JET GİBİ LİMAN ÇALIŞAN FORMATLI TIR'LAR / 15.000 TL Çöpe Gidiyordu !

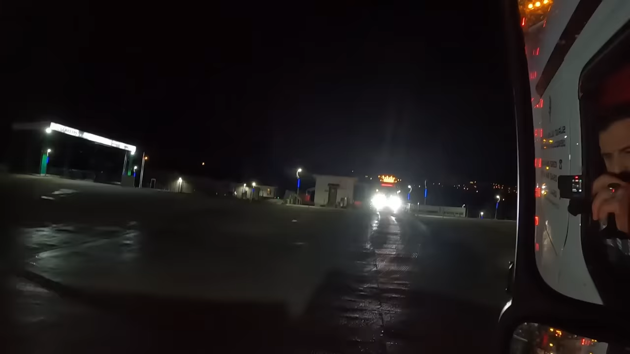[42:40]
Buraya aşağı inerken var ya ıslak ya. Biri de arkamda. Islak ya, kayı anacını sattım yeri ya. Şimdi yağmur yağdı, devam et, kestik.